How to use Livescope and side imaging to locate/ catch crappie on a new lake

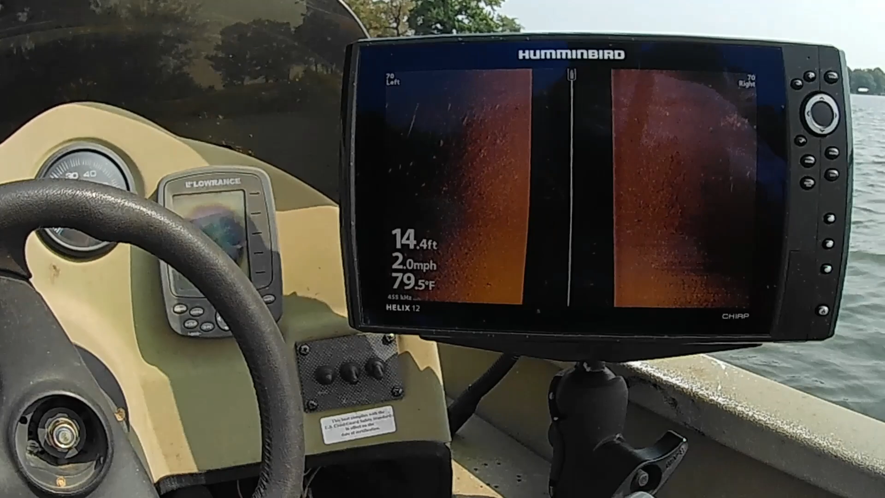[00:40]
On screen: depth 14.4 ft, water 79.5°F, speed 2.0 mph
And so I never caught a crappie on it.
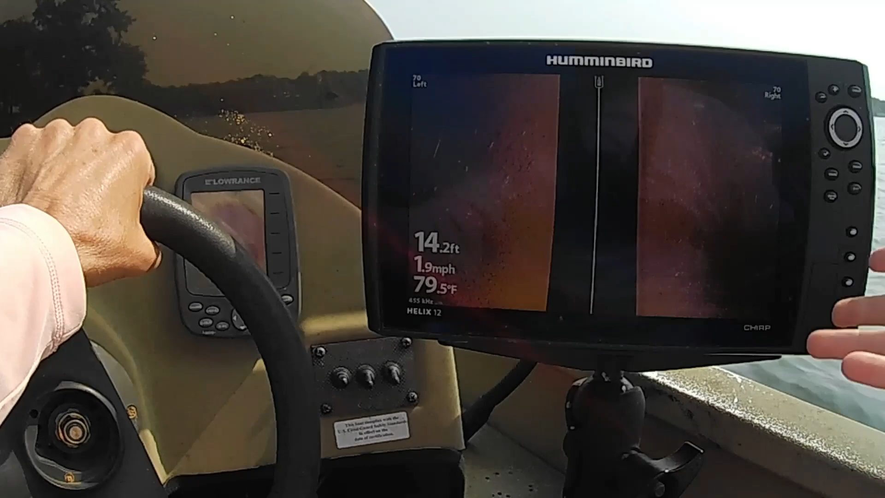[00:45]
On screen: depth 14.2 ft, water 79.5°F, speed 1.9 mph
I looked around, looked around with this, and I fished and fished and fished and just never had any luck.
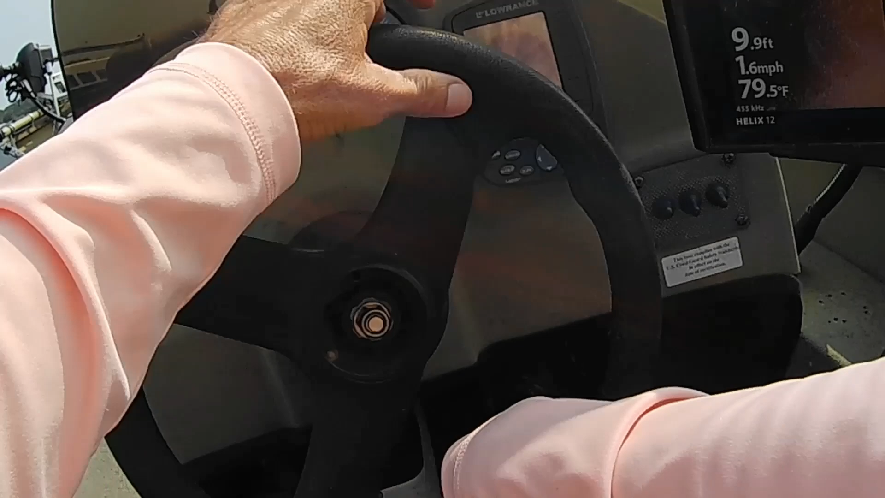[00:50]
So today, I've got perfect conditions. I mean, it's no clouds whatsoever. Northeast wind, cold front.
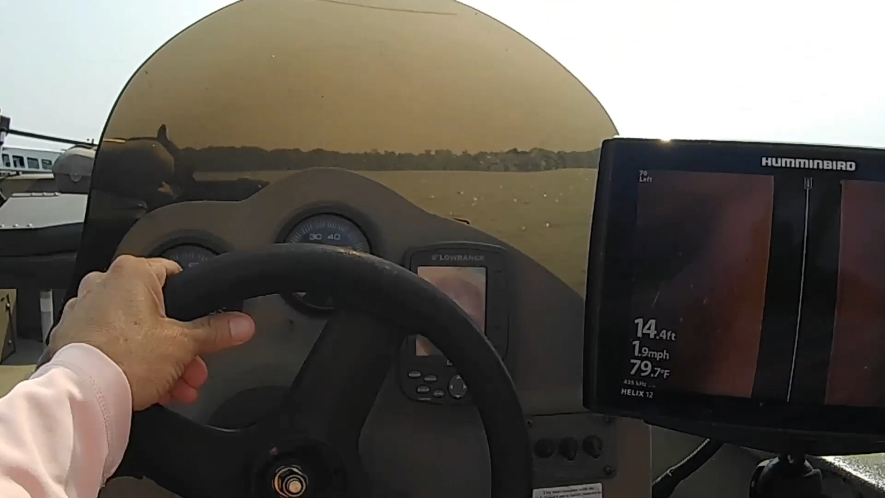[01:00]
On screen: depth 14.4 ft, water 79.7°F, speed 1.9 mph
So I'm going to try to catch a crappie with this Garmin LiveScope. There it is over there. I'm going to use my side imaging to try to locate some brush or some standing timber
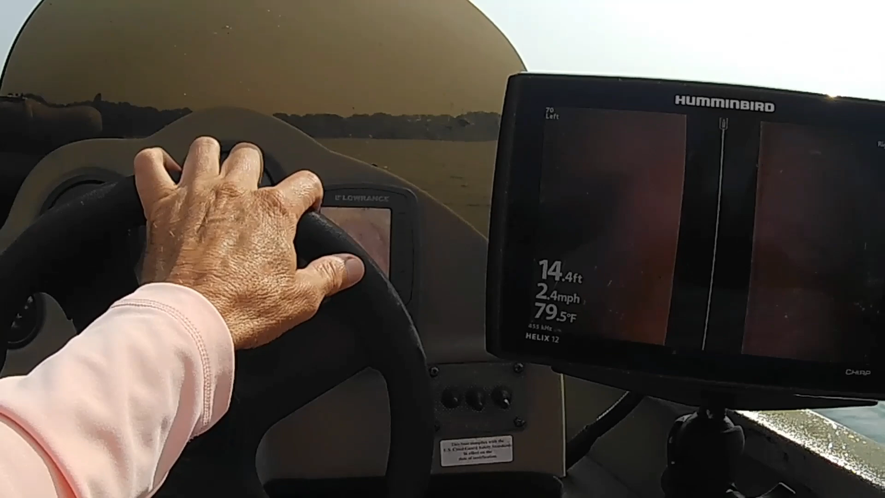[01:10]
On screen: depth 14.4 ft, water 79.5°F, speed 2.4 mph
or something like that to fish around and see if I can't catch a crappie out of this lake. Oh, looky here.
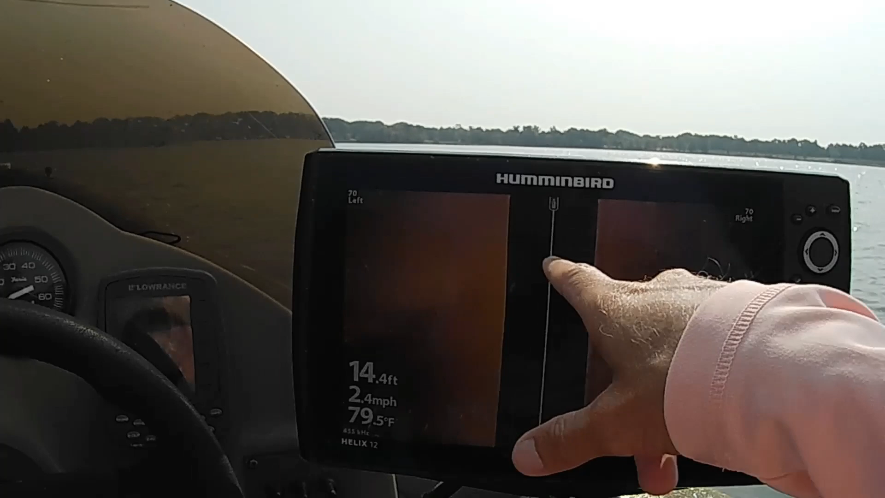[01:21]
On screen: depth 14.4 ft, water 79.5°F, speed 2.4 mph
There's a brush pile right there. We're going to fling the LiveScope
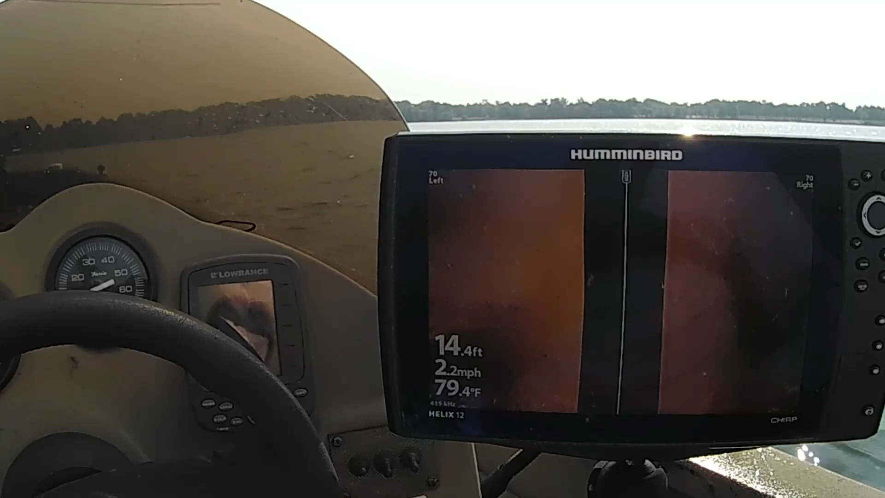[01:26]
On screen: depth 14.4 ft, water 79.4°F, speed 2.2 mph
overboard and see if we can't find
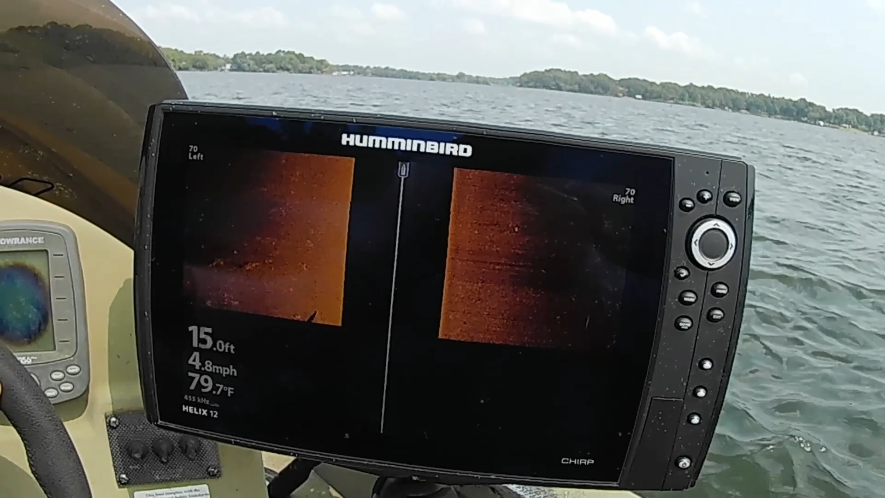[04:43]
On screen: depth 15.0 ft, water 79.7°F, speed 4.8 mph
is I'm idling down the banks
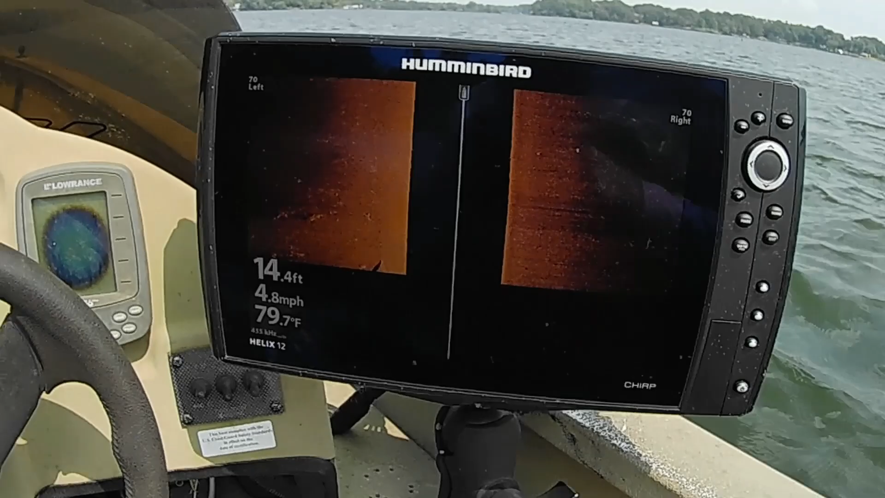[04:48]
On screen: depth 14.4 ft, water 79.7°F, speed 4.8 mph
looking for brush piles or looking for any sort of laydowns or anything like that.
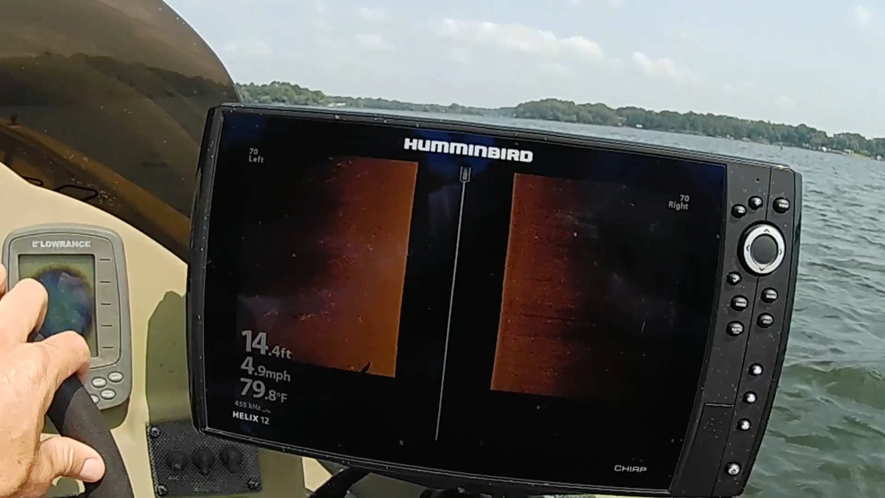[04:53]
On screen: depth 14.4 ft, water 79.8°F, speed 4.9 mph
And, uh, I stopped fishing. I just, you know, shine that live scope in there for a second or two. I can tell if there's something down there.
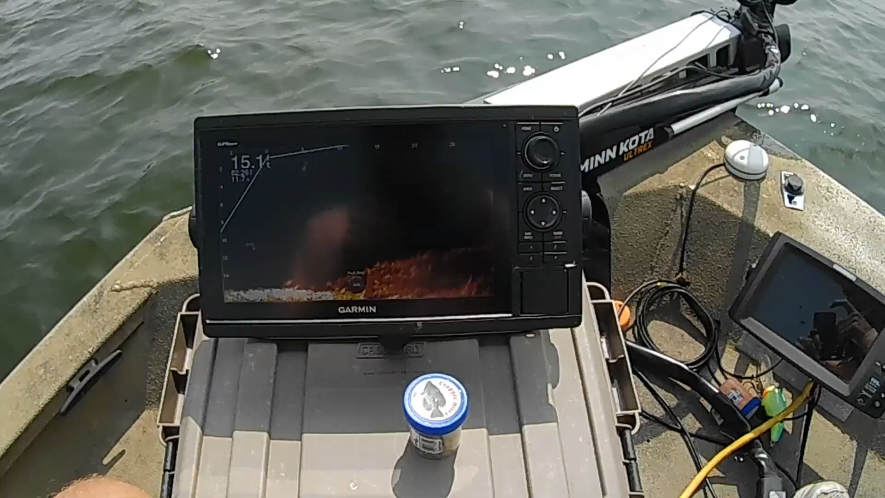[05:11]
All right. I don't know if you can see it with the glare of sunshine.
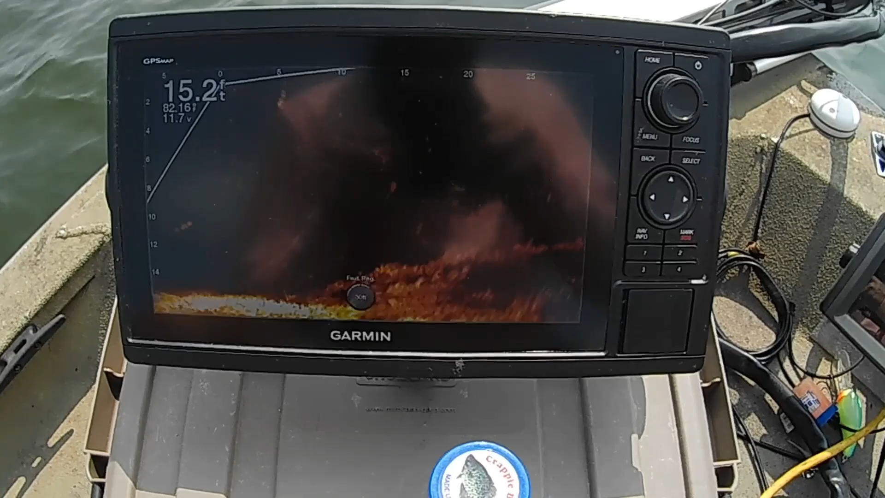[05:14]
On screen: depth 15.2 ft
There's a laydown right here in front of me that I found with the side imaging. And there's fish hanging down inside that laydown. We're gonna see, uh, nothing really on top of it.
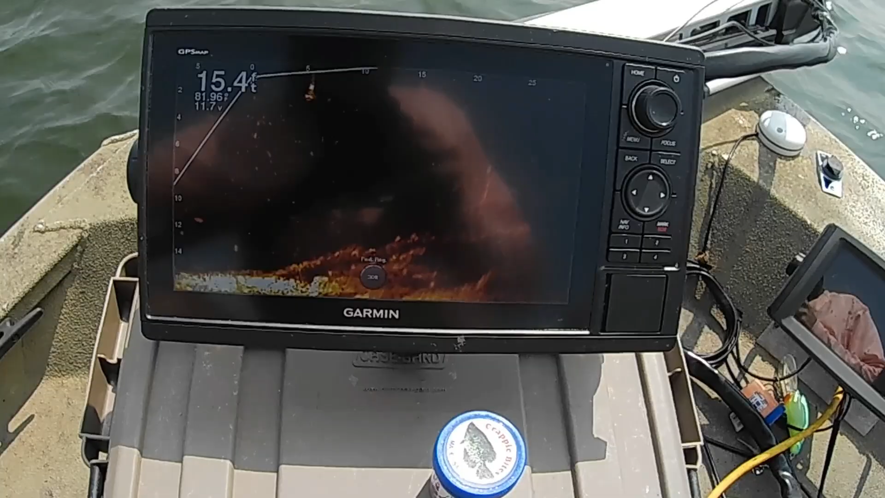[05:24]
On screen: depth 15.4 ft
But everything's... You know, only fish I've caught has been down in there close to the bottom anyway. So, we're gonna see if maybe there's not a crappie down inside this big laydown here somewhere. Oh, that's the one right there. I said it wasn't nothing but bluegill.